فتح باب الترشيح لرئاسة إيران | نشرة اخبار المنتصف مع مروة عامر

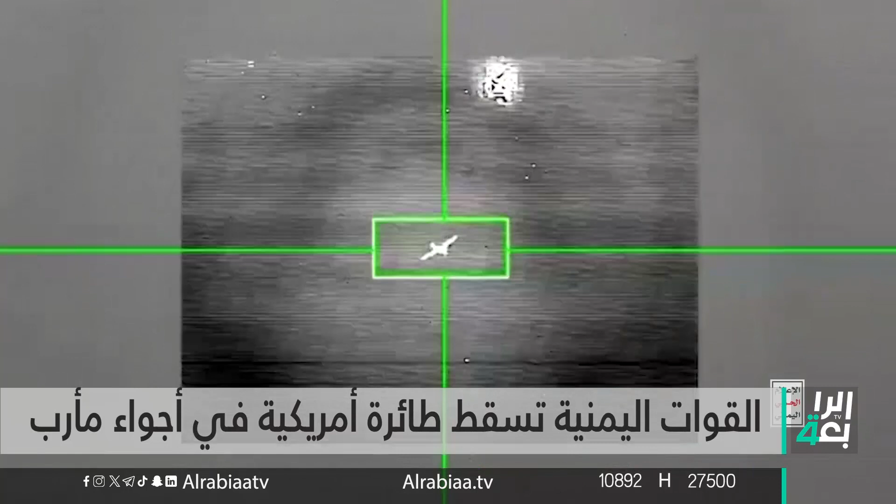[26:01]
تؤكد أن عملية إسقاط الطائرة جاءت بعد أيام فقط من إسقاط طائرة أخرى من نفس النوع